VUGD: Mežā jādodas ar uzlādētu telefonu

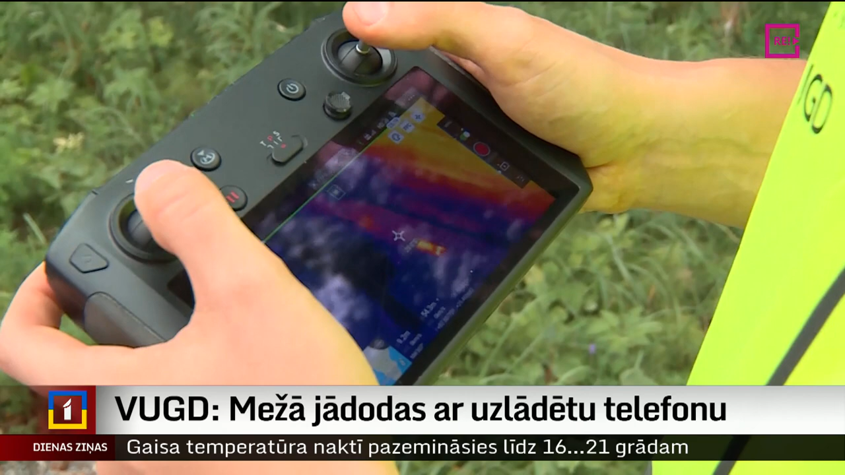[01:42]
Viņam ir termokamera, kā jau es teicu, kuru mēs redzam vadības pultī siltumu sensors lejā,